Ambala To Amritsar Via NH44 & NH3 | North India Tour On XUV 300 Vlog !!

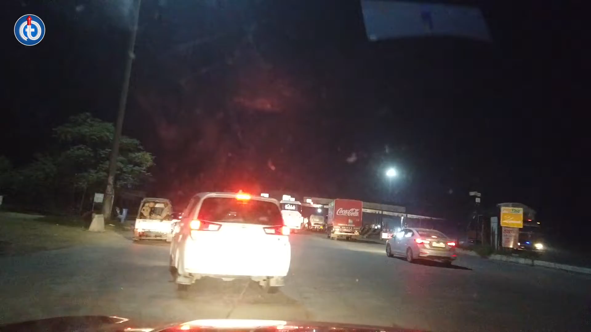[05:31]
दोस्तों एक और टोल गेट यहाँ पे आ चुका है।
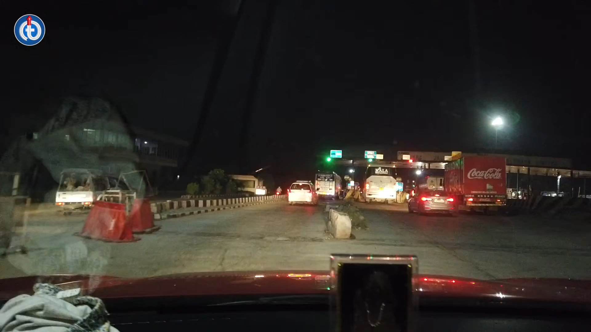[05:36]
अमृतसर यहाँ से 50 किलोमीटर के डिस्टेंस पे है और ये टोल चार्जेस वन वे कार का 60 रुपीज है।
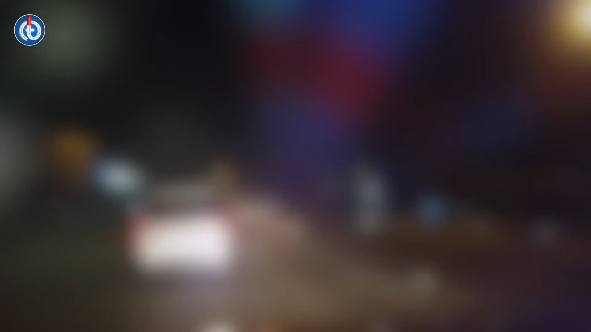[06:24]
क्या सुंदर डेकोरेशन किया हुआ है देखिए फ्लाईओवर को अमृतसर में, और ये कलर चेंज भी होता है।
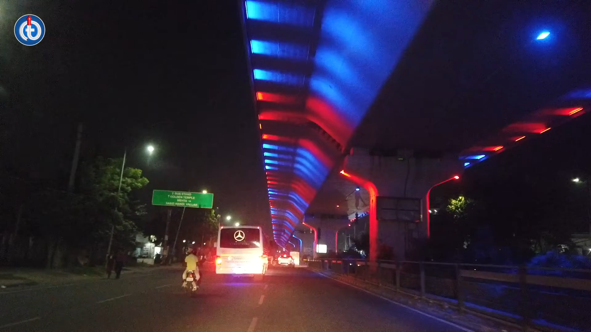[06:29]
थोड़ी देर पहले हमने इंडियन फ्लैग का कलर देखा था यहाँ पे।